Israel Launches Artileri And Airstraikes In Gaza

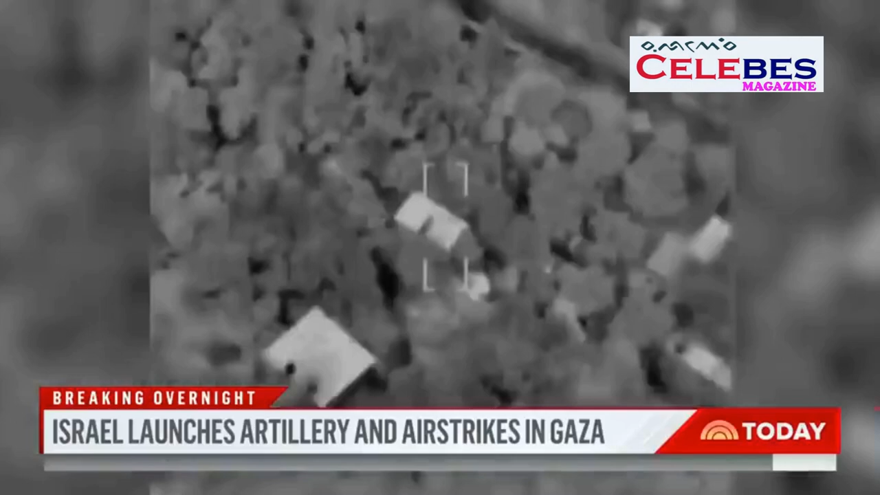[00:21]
The Israeli military released images showing precision strikes destroying Hamas tunnels and what it described as Hamas commanders' apartments.